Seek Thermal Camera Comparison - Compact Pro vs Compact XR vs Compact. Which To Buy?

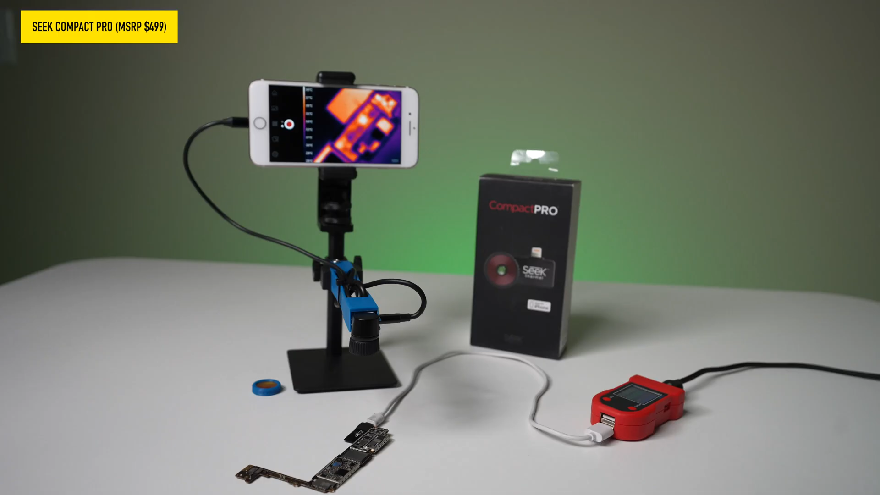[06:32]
So right now it's just like the other one is very blurry being real close.
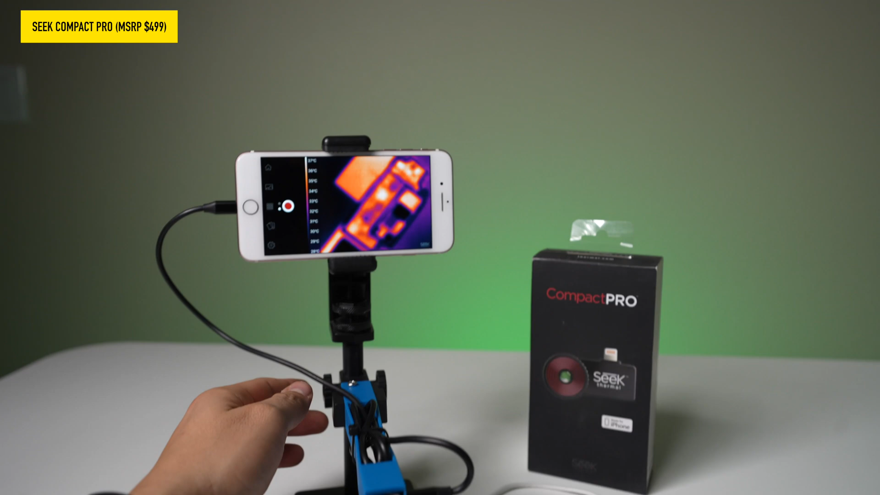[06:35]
But as I move up, it's actually coming into focus a little bit.
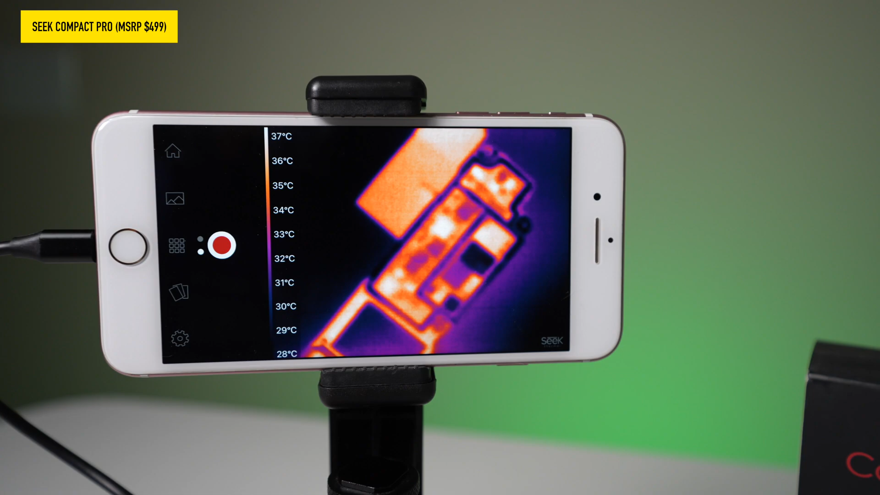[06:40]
On screen: scale top 37°C, scale bottom 28°C
So you could definitely see the shape of the board here, push power. I definitely see the heat spot, although it's super out of focus. So it's kind of hard to tell exactly it was shorted and just like the last one.
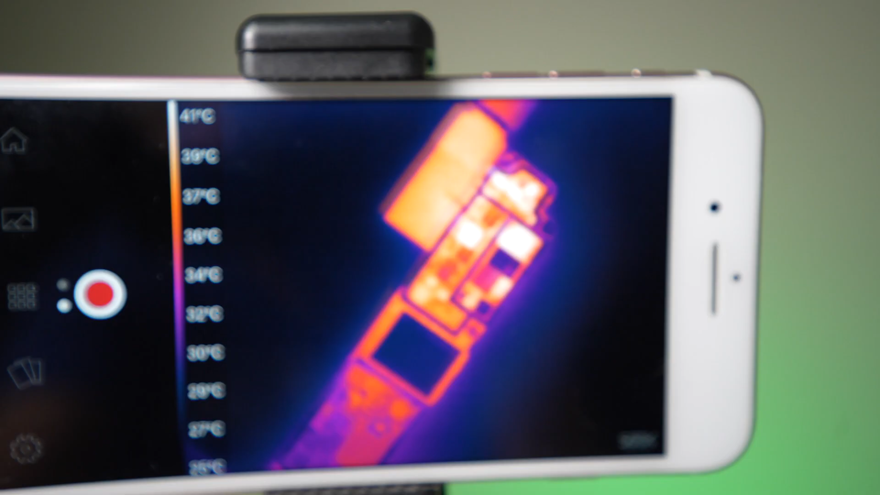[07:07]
On screen: scale top 41°C
So it's kind of like the XR in that you have to be real far away to be in focus and really tell what's going on on the board.
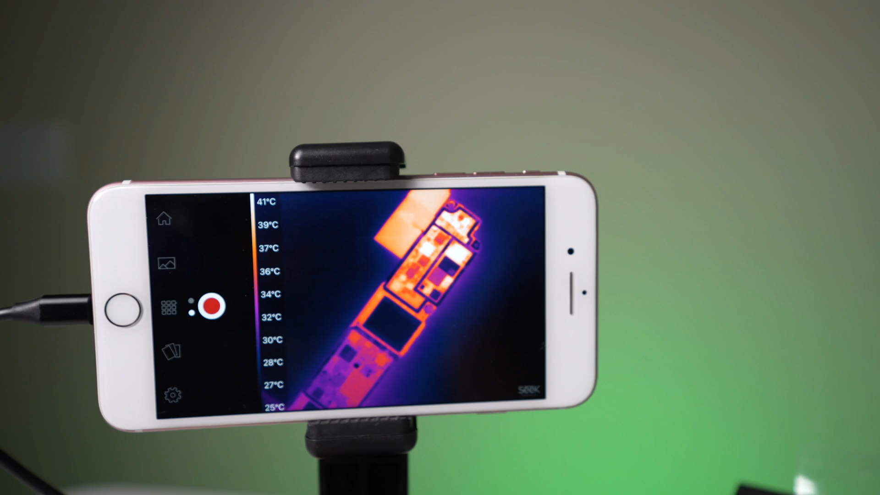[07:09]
On screen: scale top 41°C, scale bottom 25°C
But this pop in the macro lens.
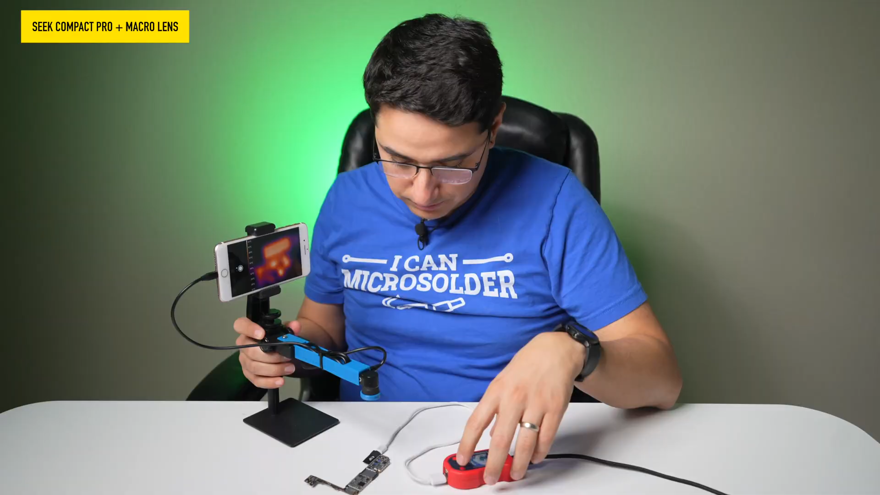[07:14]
And of course we move closer because we do have a macro lens, which is meant for close up viewing. Okay.
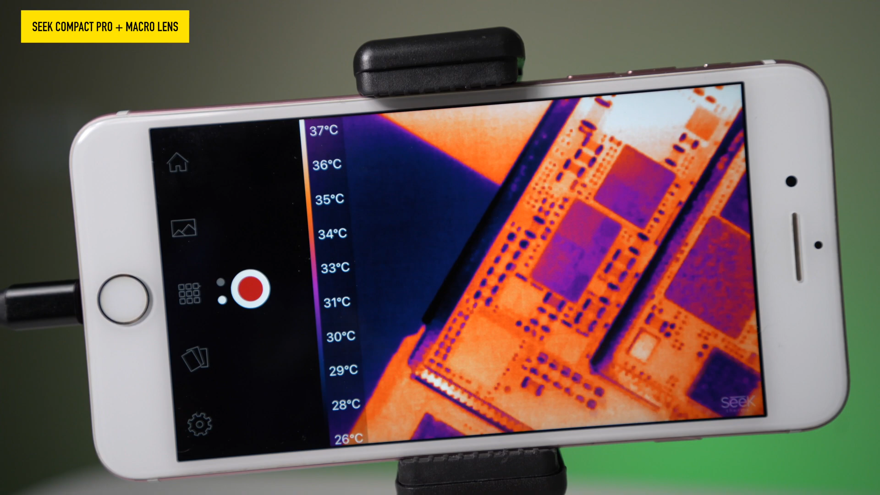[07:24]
On screen: scale top 37°C, scale bottom 26°C
So now you can see the quality is much better as far as the resolution could clearly see all the components here on the motherboard and if I turn this on,
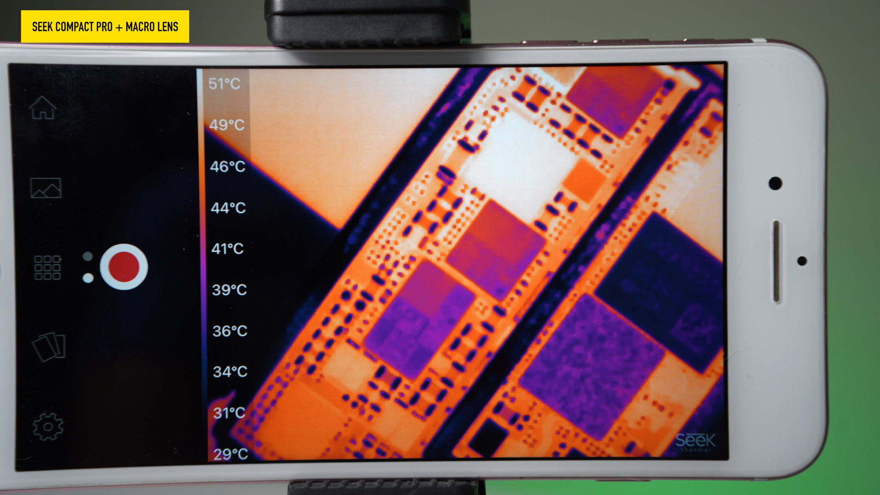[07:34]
On screen: scale top 51°C, scale bottom 29°C
once again, we get the same, same result. You can still spot the same capacitor, but the resolution being better doesn't necessarily
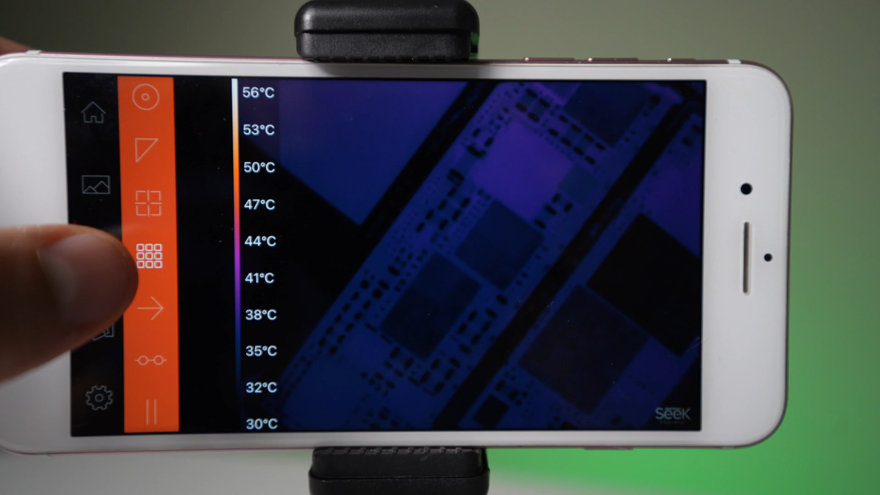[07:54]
On screen: scale top 56°C, scale bottom 30°C
Better quality image, but the compact does the exact same thing as far as helping you find the short.